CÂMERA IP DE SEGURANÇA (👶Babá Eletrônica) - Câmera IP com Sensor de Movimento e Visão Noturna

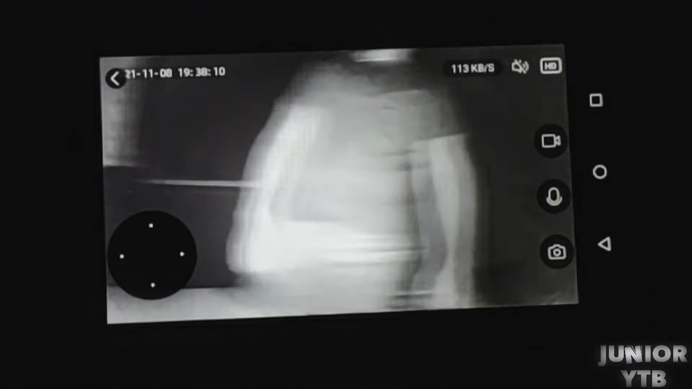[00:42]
a câmera também te acompanha Pessoal, mas antes da gente iniciar o vídeo, eu te convido a se inscrever no canal Ativa aí o sininho pra não perder nenhum vídeo E deixa aquele like, que isso nos ajuda muito, beleza?
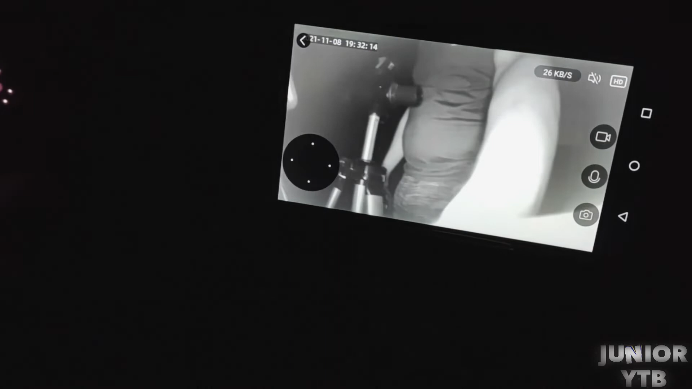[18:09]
Não manchar a imagem Aqui Não ficar ruim Pronto Aí está no escuro A vista da luz Como vocês podem ver Só
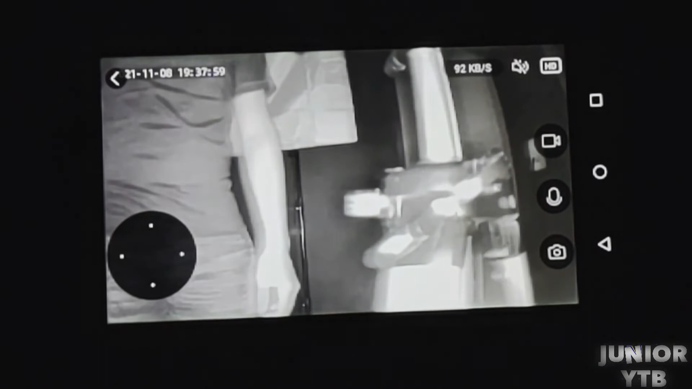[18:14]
vendo no preview Do celular E para onde eu for A câmera me acompanha Isso é impressionante Cara
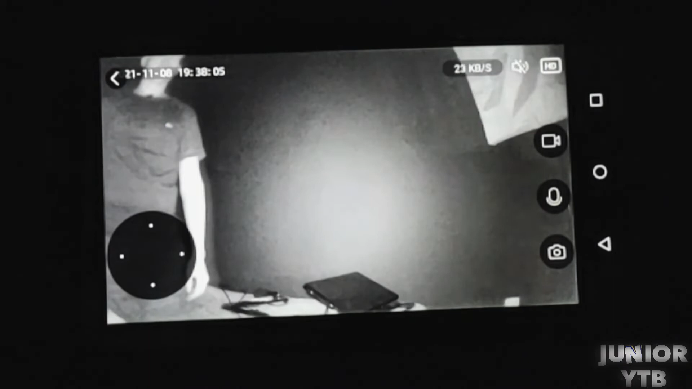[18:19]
Olha lá É massa demais Onde eu vou Mexe um pouco Ela mexe Vou vir aqui mais Para o outro lado E ela vai me acompanhando Ela só perde o foco Se você passar muito rápido Correndo Né?
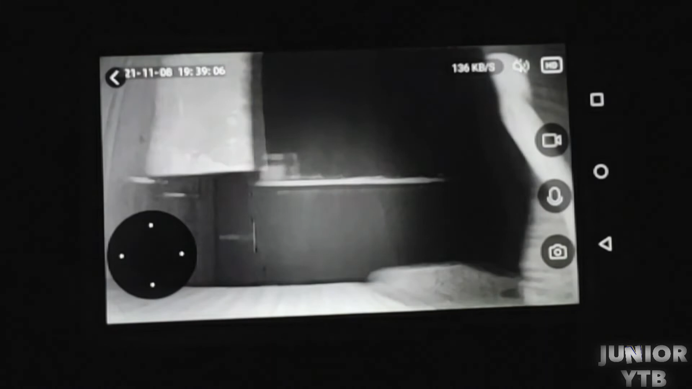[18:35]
Numa carreira muito rápida Mas Se você passar normal aqui Ela vai te acompanhando
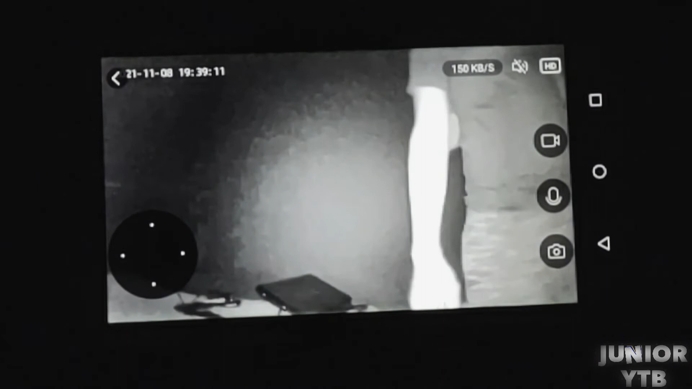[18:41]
Beleza Vou acender as luzes Do jeito que eu estou aqui E assim que eu acender as luzes Olha aqui O interruptor Vocês vão ver Que ela vai voltar Ao seu estado de origem De forma automática Vamos lá Essa aí É a detecção de movimentos Ainda está Porém A gente já